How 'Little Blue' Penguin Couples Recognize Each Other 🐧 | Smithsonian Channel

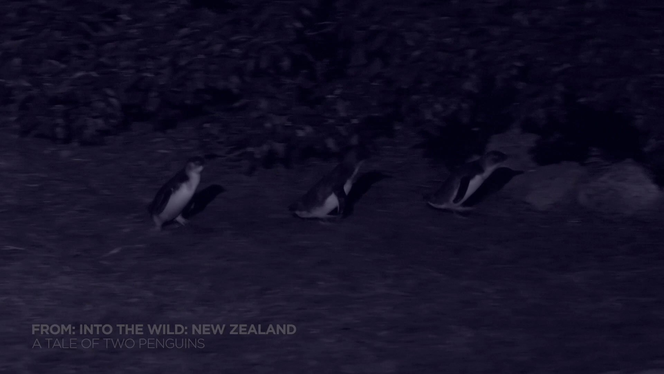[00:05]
All along the shore, hundreds of males diligently gather and build in anticipation of their female's arrival.
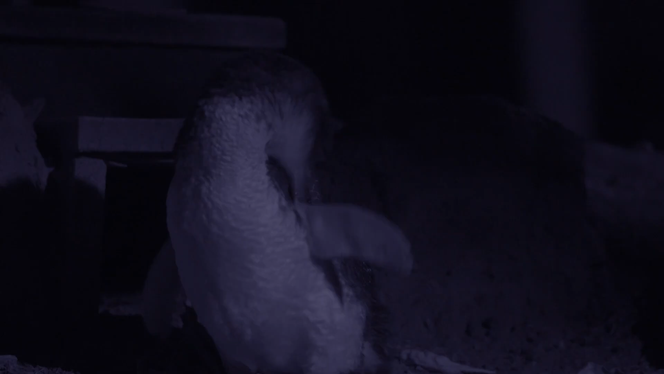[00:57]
Tibilt is getting ready, but he may be preening for nothing.
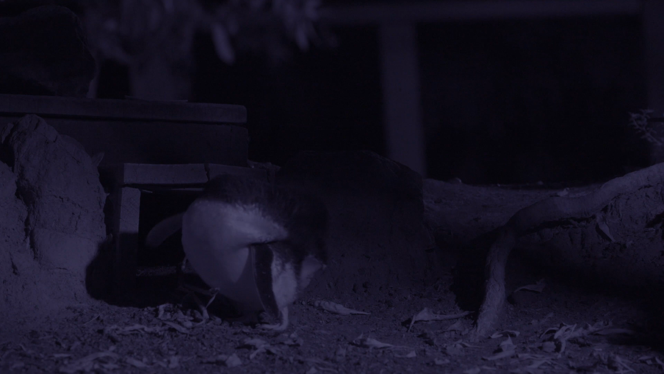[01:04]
Ivy, his partner of the past few seasons, may be a part of a love story that's end is already written.
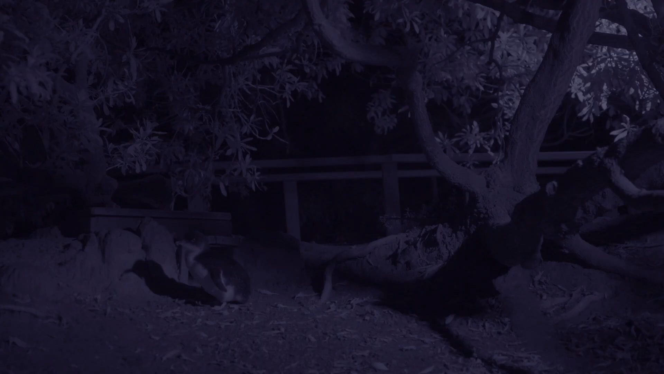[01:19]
His call begets no reply from the refuge. It's going to be another long, lonely night.
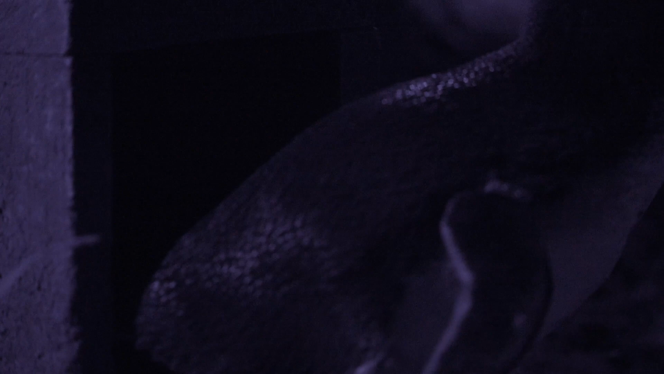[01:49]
In the refuge, many of the males are still waiting.
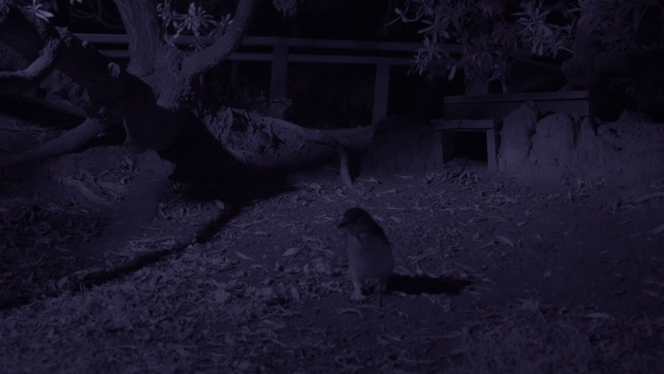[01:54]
They fuss and work on their nests to kill time.
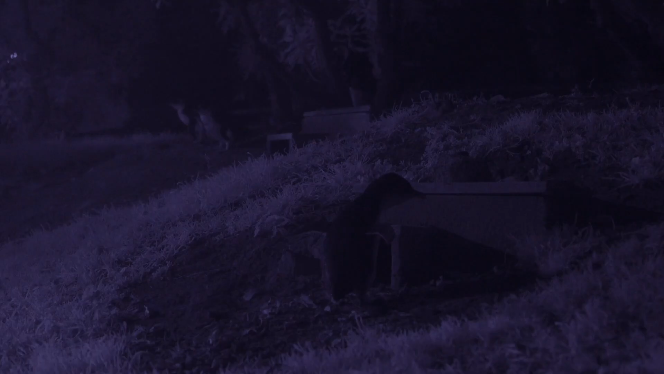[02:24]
The sight of the females brings all the males to their stoops to call out.
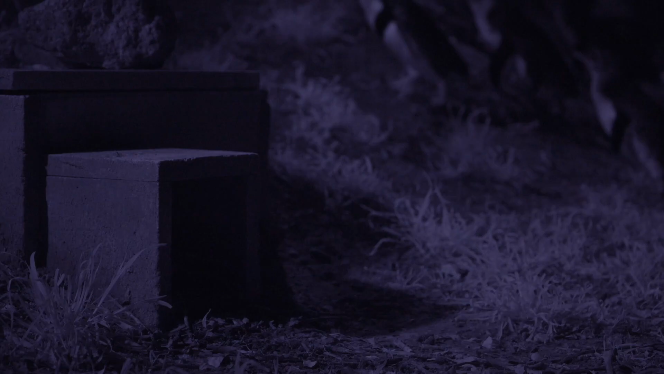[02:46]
so the females are all ears.
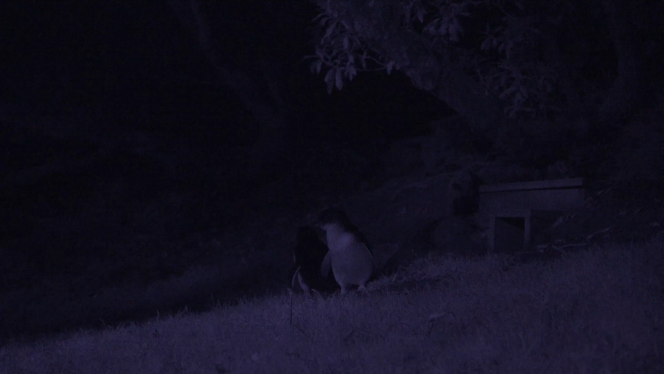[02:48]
Listening for the braying, welcoming call of their partners.
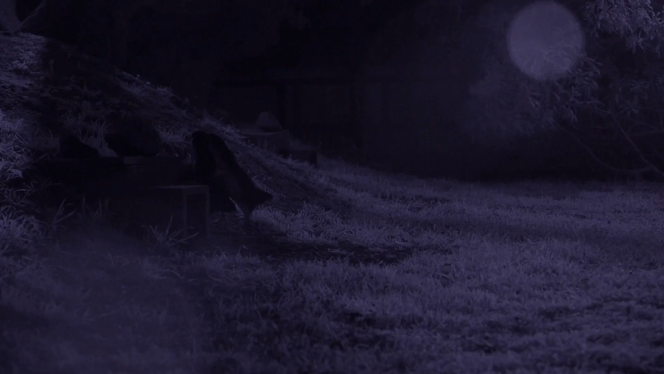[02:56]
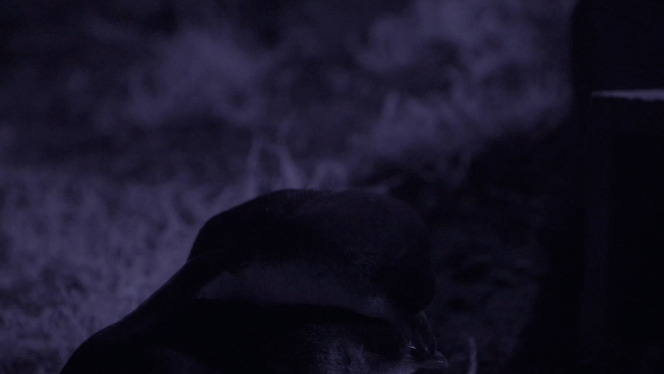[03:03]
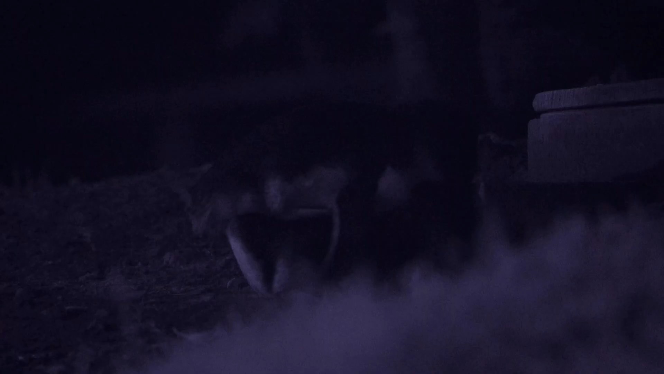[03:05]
When two penguins reunite, a courtship dance begins.
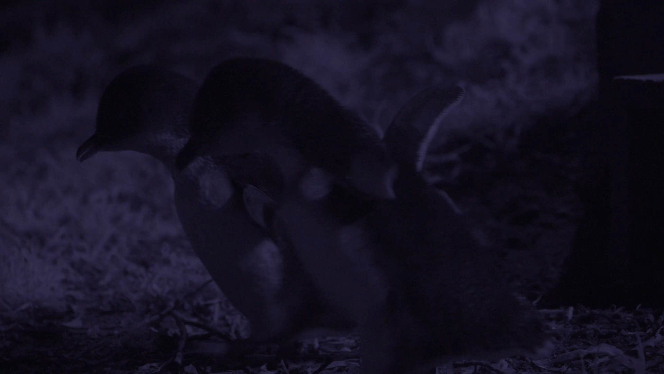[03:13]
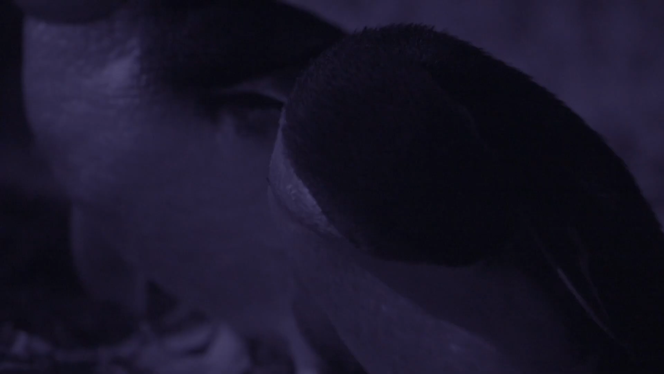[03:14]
The single males wait like wallflowers at a dance, eager to join the party. This young male shows off his home making skills, but this female doesn't seem interested. it.